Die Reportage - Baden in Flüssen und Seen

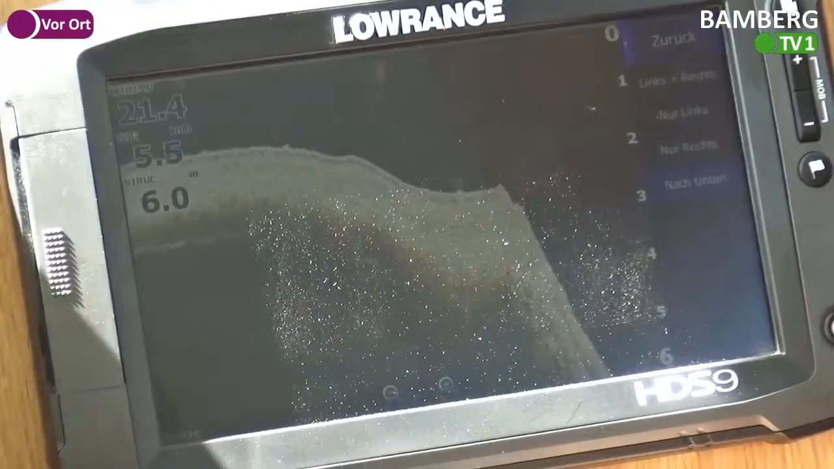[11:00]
dass er bis zu seinen Markungsgrenzen senkrecht nach unten ausgebackert wurde. Senkrecht? Senkrecht nach unten.
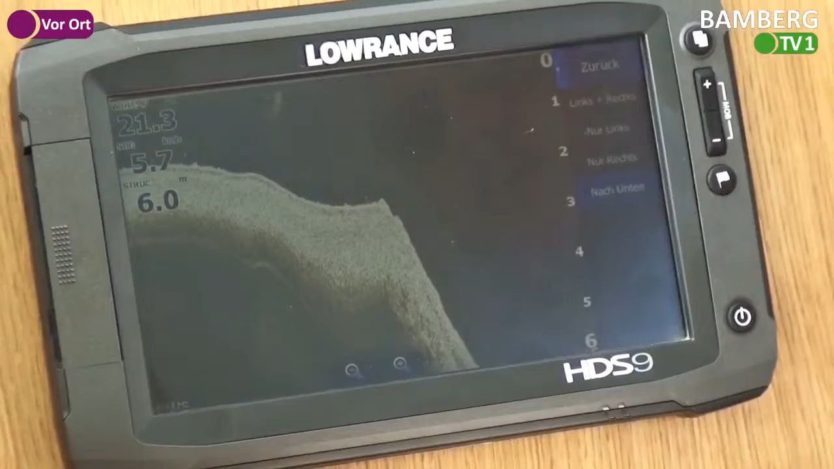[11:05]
Und das bedeutet, wenn man jetzt zwei, drei Meter vom Ufer in den See läuft,
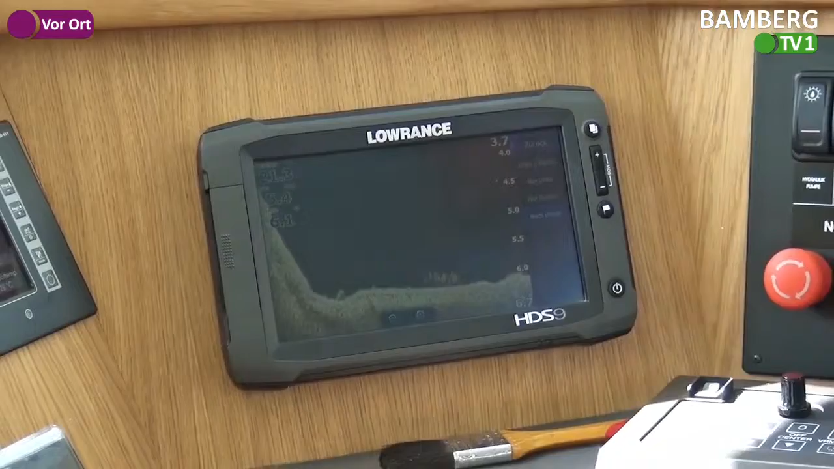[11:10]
kommt plötzlich die Kante, die nach unten fällt. Und wir haben hier Tiefen, Wassertiefen bis zu sieben Meter im See.
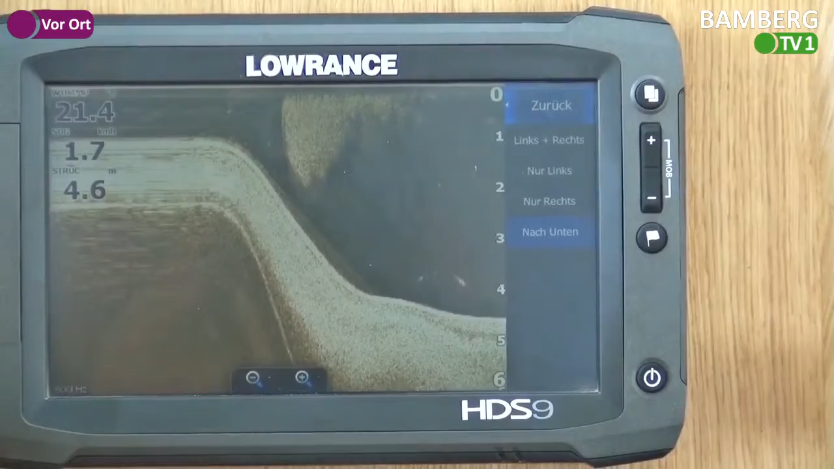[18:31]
über wo mein Fahrwasser sich befindet. Das wäre in dem Fall der hellblaue Strich, der zu sehen ist.